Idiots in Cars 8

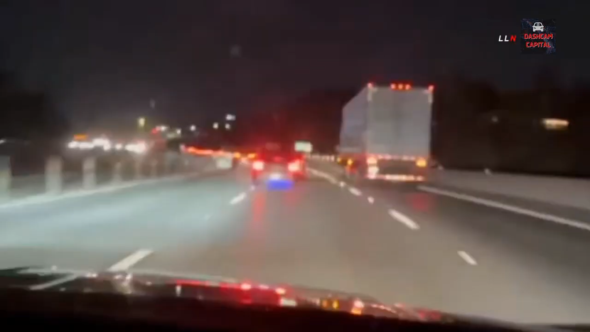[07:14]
Like, now he's gonna do it to her. Yeah. Oh my god, keep going. Don't hit us.